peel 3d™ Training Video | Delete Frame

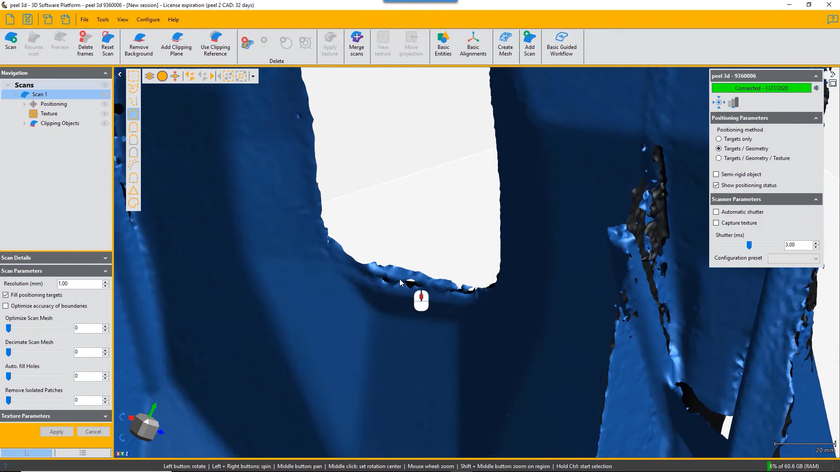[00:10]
if you have artifacts or unwanted surfaces in your scan instead of laboriously deleting them by hand you can actually delete the frames they came in so you identify the things that you think
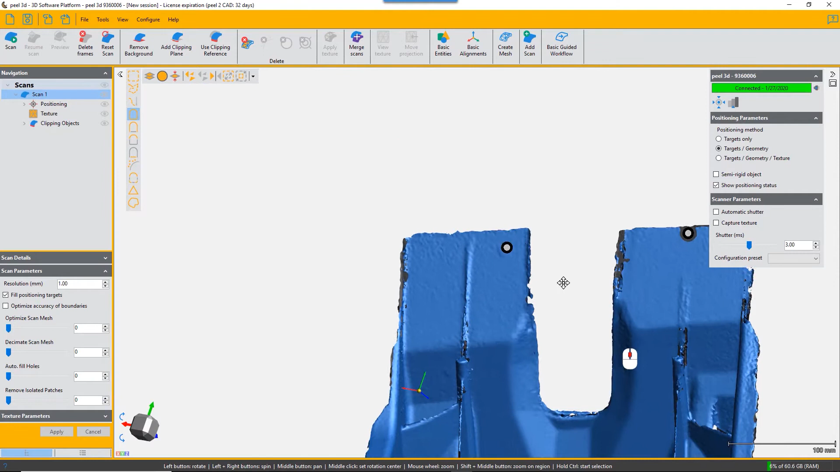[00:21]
shouldn't be there and go to choose delete frames and then pick on the exact area the algorithm then identifies all the frames
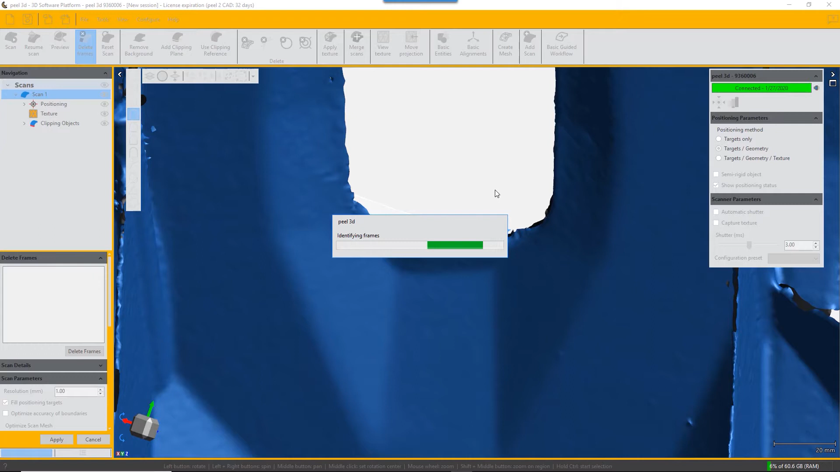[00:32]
in the original scan that contain information about that surface and you can delete them so just have a quick check that you're not going to delete other stuff that
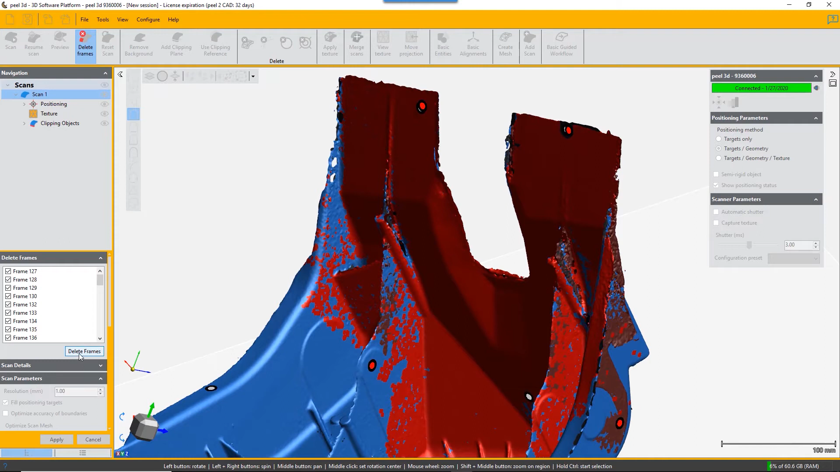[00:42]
you still want choose delete frames and wait for it to process it and it will have deleted all the frames in the original scan that contained
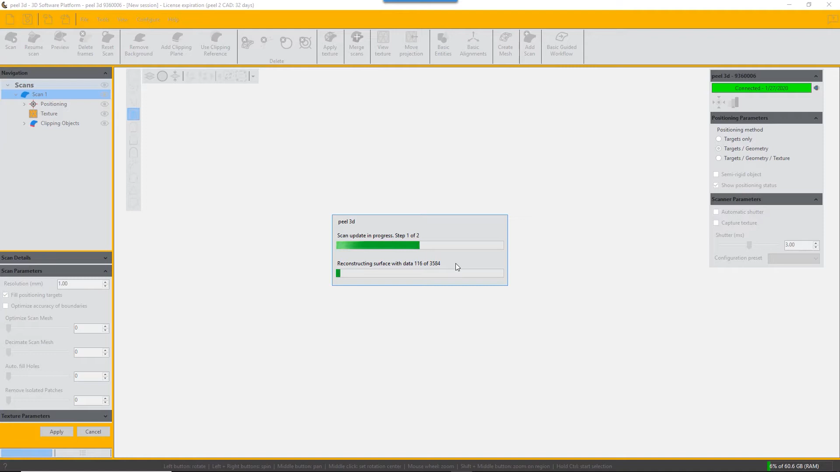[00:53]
information on that part of the surface that you no longer want so you can see it's deleted the artifacts in the u-shaped cutout but it didn't in fact
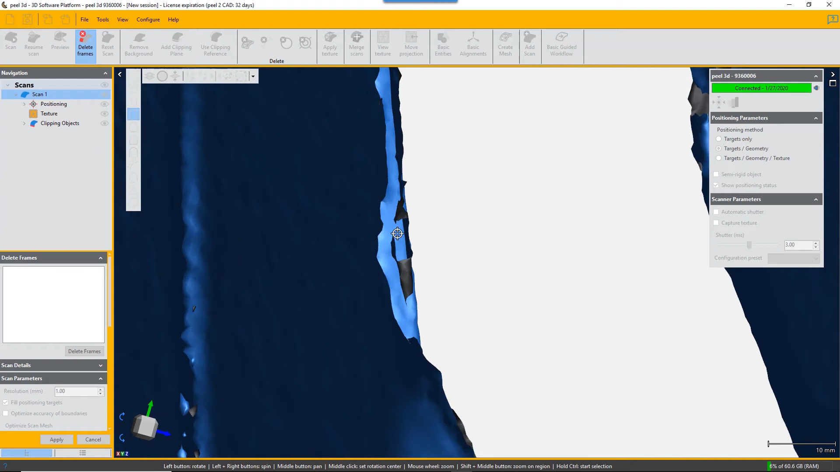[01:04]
delete the artifact the second artifact we identified so click again while you in delete frames and it will hunt for those
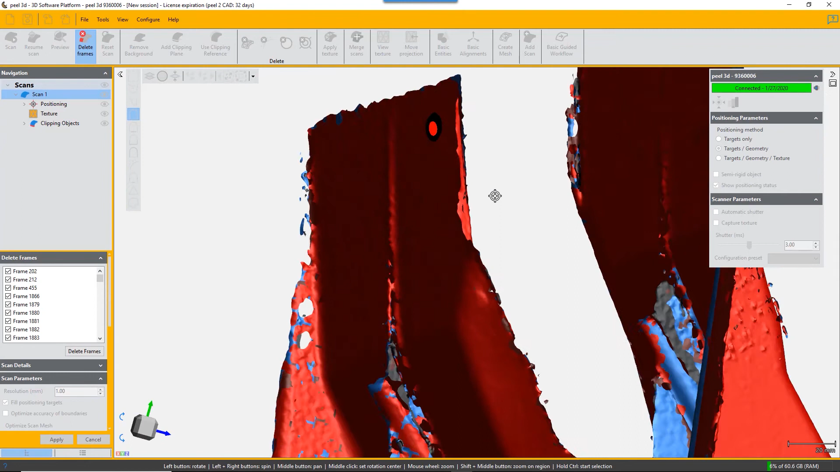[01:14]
frames that contain that artifact and again you can check that that's what you want to happen and then choose delete frames and here we can see that it has successfully deleted the second artifact you